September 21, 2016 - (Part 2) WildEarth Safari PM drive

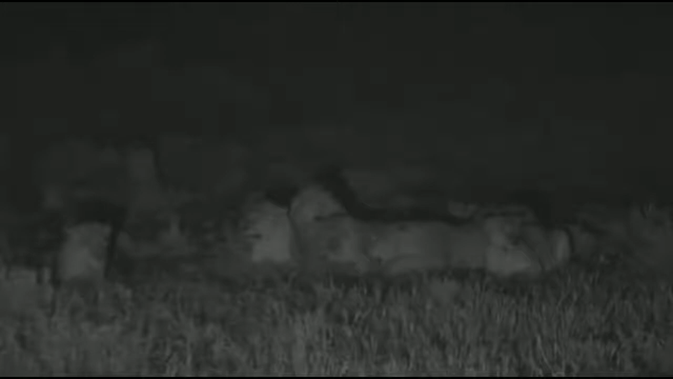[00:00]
Look at them. Look how cross they are. This is astounding.
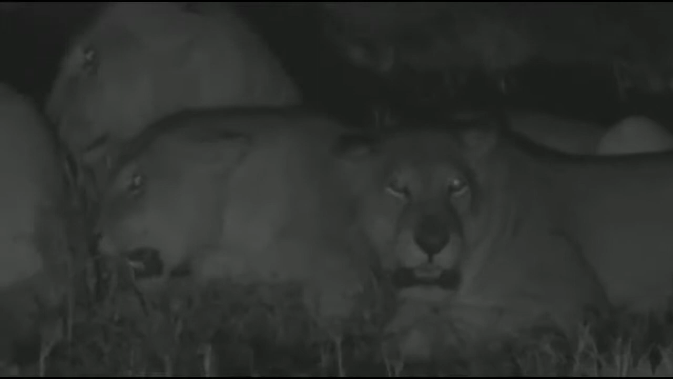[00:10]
Can you believe it? I don't know if you can hear them growling. Look at the hyena coming up behind them. So we, just like the lions, I think we've stumbled on the den site now.
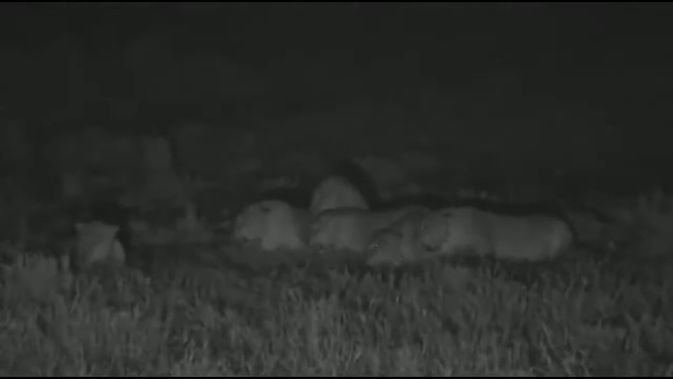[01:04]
That's what these lions are facing. I think come wider, but Jandre, they might be quite close. There they are. Now, as we know, even if you are at a den site, if they're very young cubs, they'll just disappear down into the termite mound. They'll be completely safe. But these hyenas is a big clan. It's a big clan apparently of about 50 of them. And if they start to rally each other, these lions will be in trouble. See, they don't want to move.
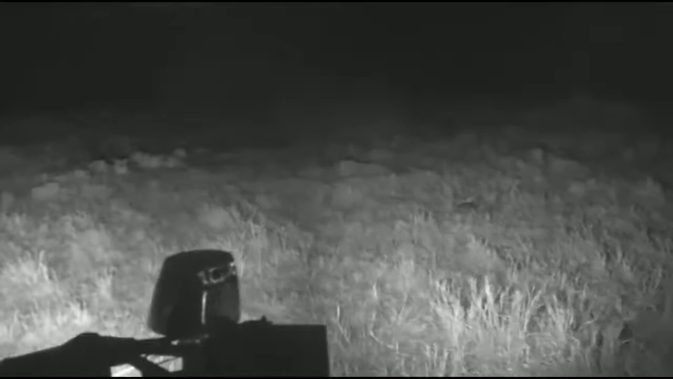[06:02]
Alright, we're just going to clean the lens, everyone. You haven't gone black screen, you haven't lost signal, it's just Jandri getting the rain off the lens there. And those hyenas will not be far away. Right, there's at least one young male moving off now.
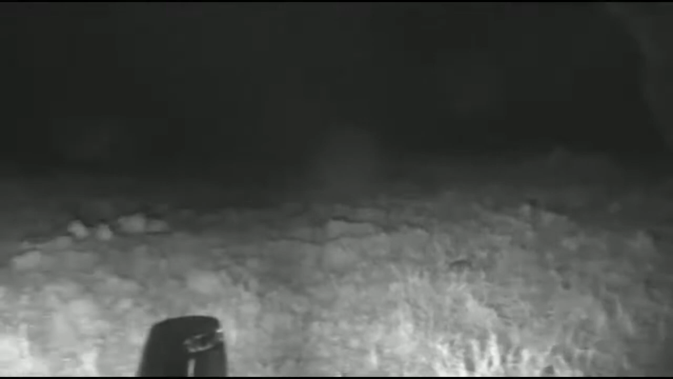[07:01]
I don't think he's going to attack on his own, so I think we're going to wait here. There's some noise. Yeah, coming in from the left, coming in from the left. That's the lion you can hear growling. Ooh, ooh. I think we're going to have to move to see what's going on the other side there.
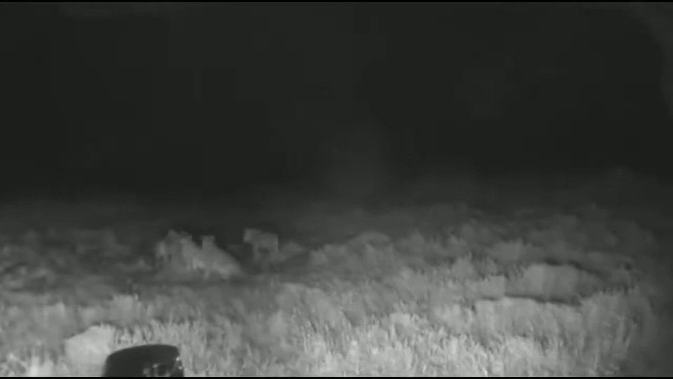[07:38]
Okay, everyone, I cannot see what's happening. There could be endless numbers of holes here that the hyenas have gone into. Big hole in front of us. I think they've isolated that male lion. I think he'll come back towards support here. Look, there he is. You see the male there? Guys, I can't move. Graham, can you see front left, if I can go front left and around this bush?
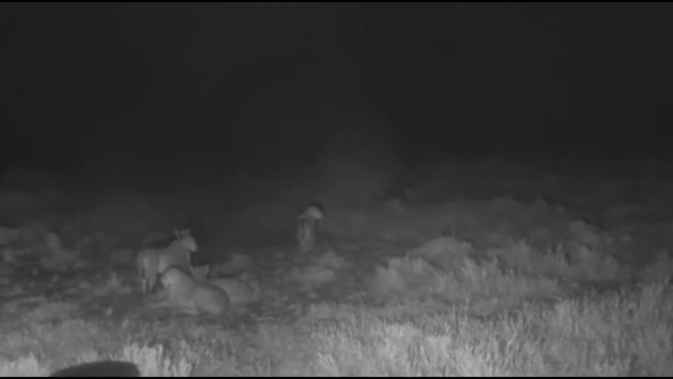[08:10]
Yeah, I am asking you to look front left. Is there a hole front left? Yes, I can see that. Can I go front left?
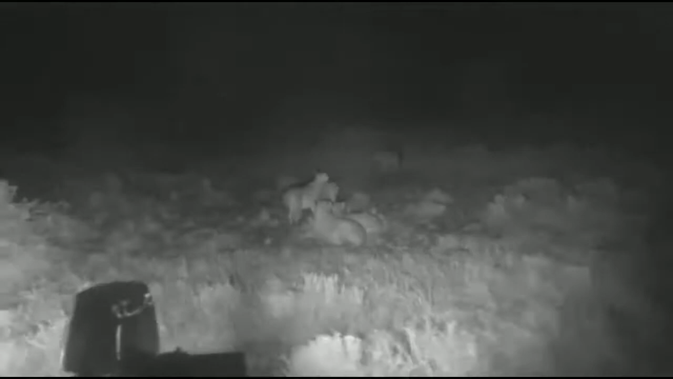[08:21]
I'm going to go around this thicket. So everyone, I cannot...
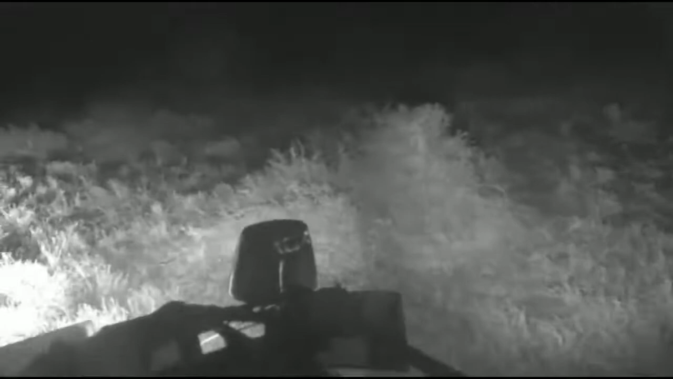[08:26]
Oh gosh. No. We're going to get stuck in here, everyone. They're not going to go in there. We lost traction there quite badly. Alright. While we sort ourselves out here, everyone, let's head across to Tayla, find out what she's doing.
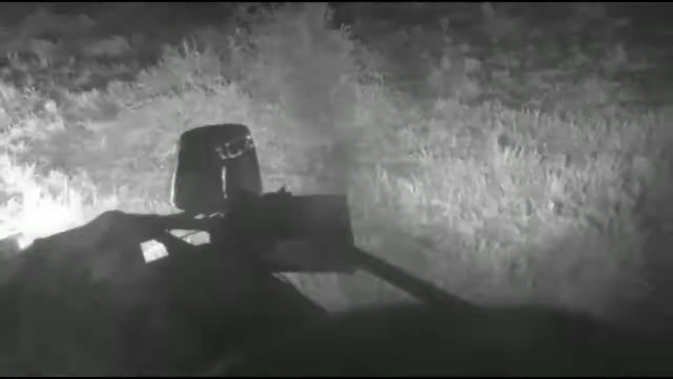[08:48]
I think she's got some elephants. This is tremendously exciting. We'll try and get you a good picture of it shortly.
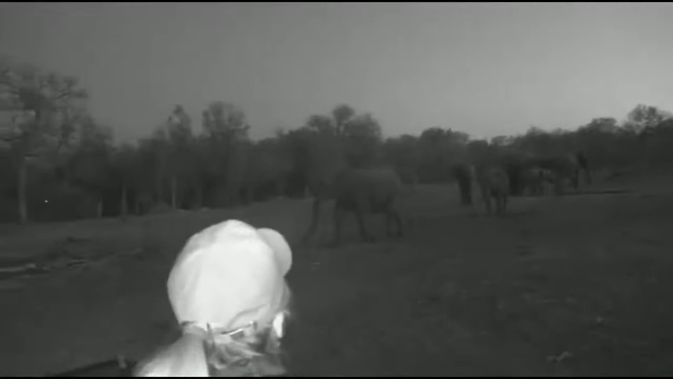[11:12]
Female is not too happy. I just want to give them ample space. And now they're fine again. Now they're carrying on. Sorry, girl, was I in your pathway?
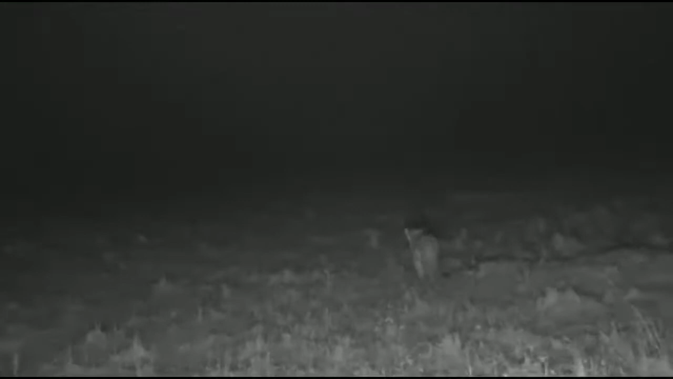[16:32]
This lioness is heading straight towards it. The hyenas are also all around. The rain is heaving out of the sky. The wind is blowing. And there's a little, and there, no, just the other side of the mound, there was a little antelope. Looked like a Thompson's gazelle or an impala. And one of those lions came running at it. It looked very panicked, because I'm pretty sure it can hear the hyenas and the lions having a conflict here. The rain is really teeming out of the sky. Look at them go now.
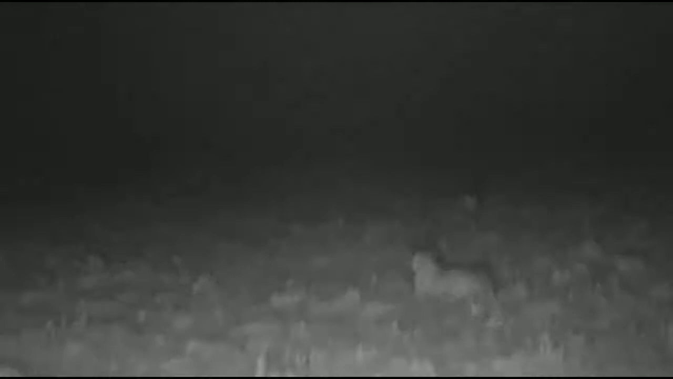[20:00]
They might be stalking here. Look, they're hunting. She's up. She's hunting. I'm going to go around the other side of them. There. Look, look. They're on the chase. Topi. Chasing Topi. Another one coming there. Topi very fast, everybody. The fastest of the antelope. This one coming around the side. One of them's clearly gone off to try and head them off. There go the Topi. You can just see them in the distance there. Sorry about the water.
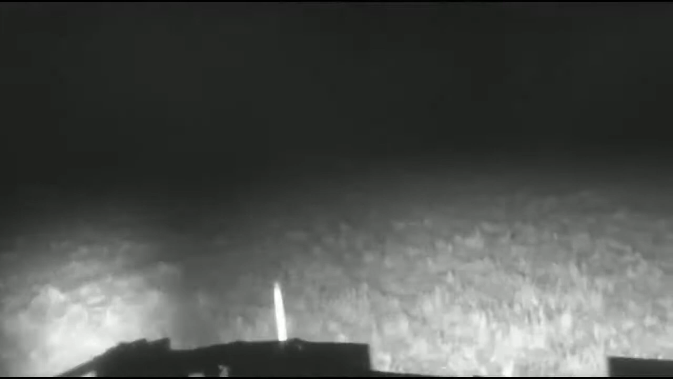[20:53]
Can you see anything, Jandri? There we go. They're trotting along now. Maybe those Topi got away. Like I say, they're tremendously fast and they can run for a long time. Oh, hang on. What's going on here? They're looking left and right. I've got a feeling something's going to happen here.
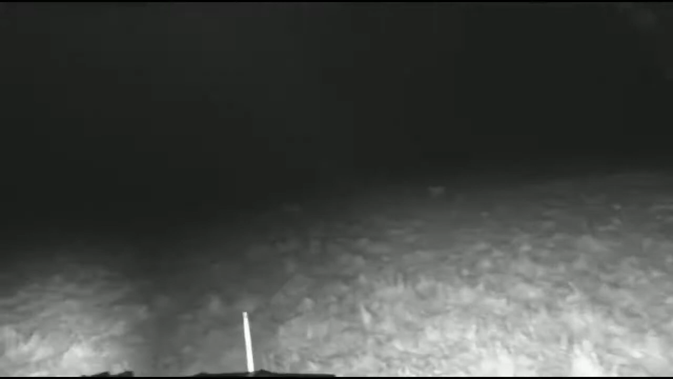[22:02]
How many you got there, Jandri? I've only got two. Just the two so far. Gosh, this is tremendous, isn't it? This is exactly why we came here, everyone. Who knows if they'll kill? They may not. But we're watching them hunting live in the Mara Triangle. It's a rainy African night, which makes it excellent for the lions. You can maybe see that flashing of lightning in the background there. And the rain and the wind and the hyenas are making it very, very interesting indeed.
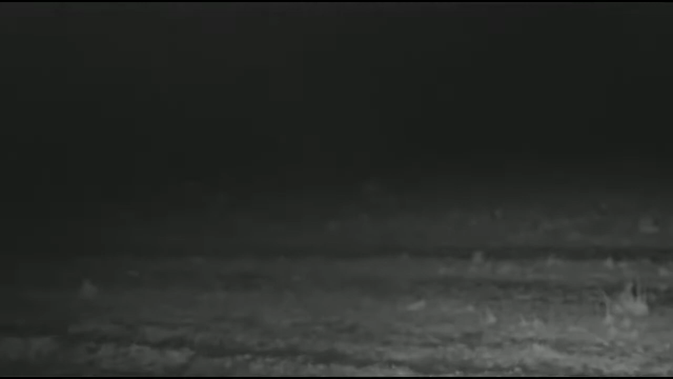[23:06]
That may have been a road we just went over. Okay, big bumps, everybody. Hold on tight. It's a big road, I think, of some sort. Might be the Mara River.
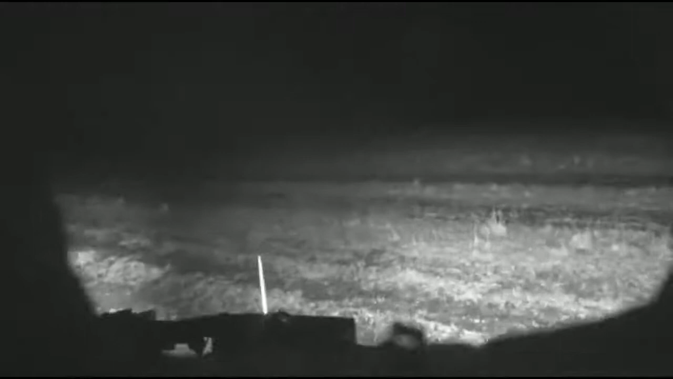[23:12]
No, I don't think it's the Mara River. Hold on, everyone. Now Jandre is wet and has broken ribs.
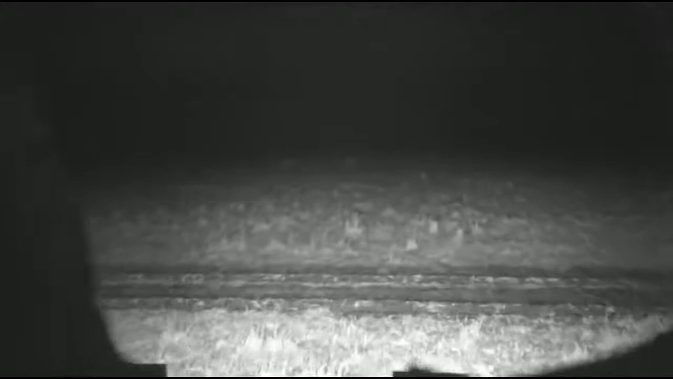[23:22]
How are your ribs, Jandre? Here's the rest of the pride. He says, yeah.
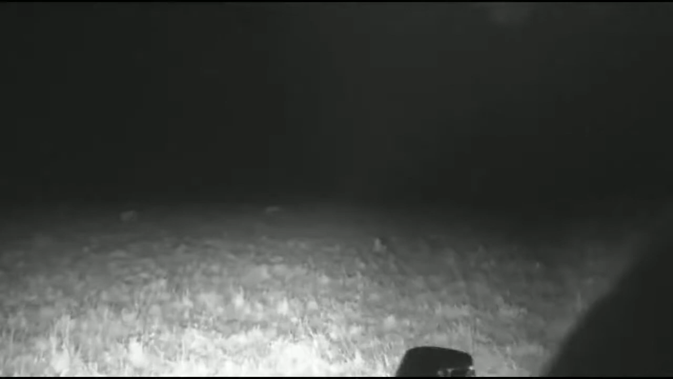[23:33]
Is that a lion to the right-hand side there? No, it's a stick.
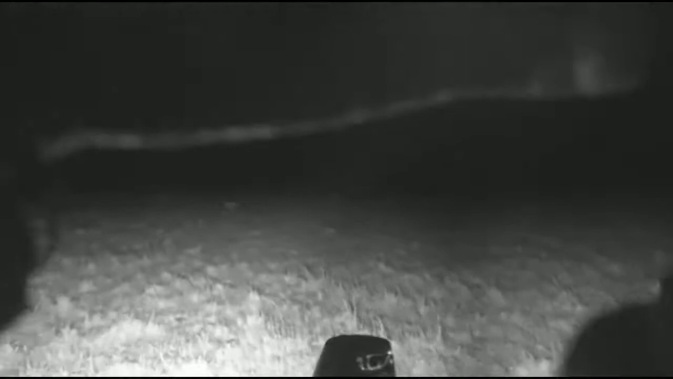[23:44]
Our cat, of course, doesn't like the rain like this.